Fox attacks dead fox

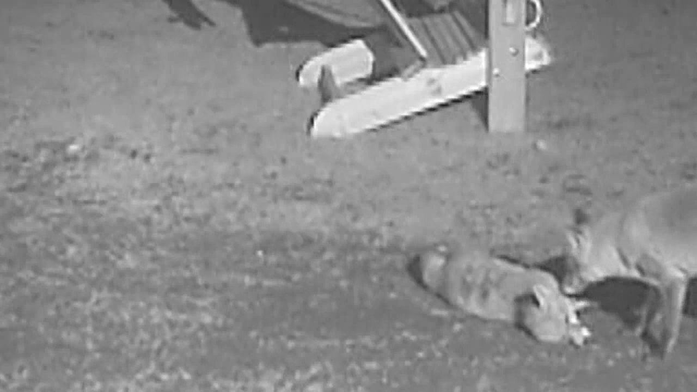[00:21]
This sequence of films ends up delivering some fascinating, aggressive fox behaviour. Firstly, Roy Lupton's friend Phil treats a vixen.
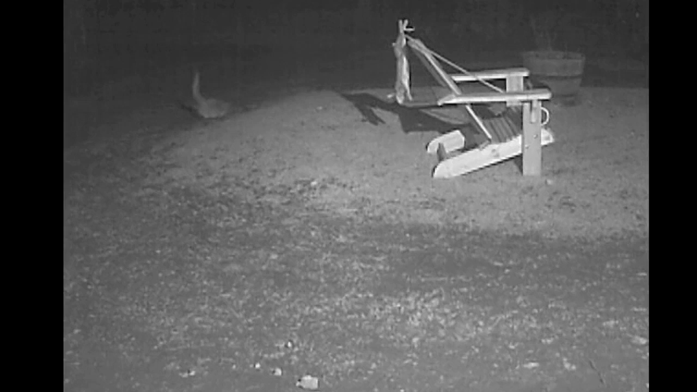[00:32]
It's one of the foxes responsible for killing his peahens and chickens in the garden.
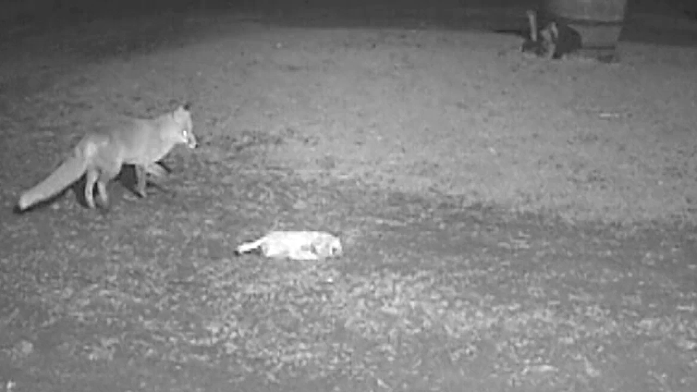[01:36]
It's almost as if they are testing to see if it is a trap.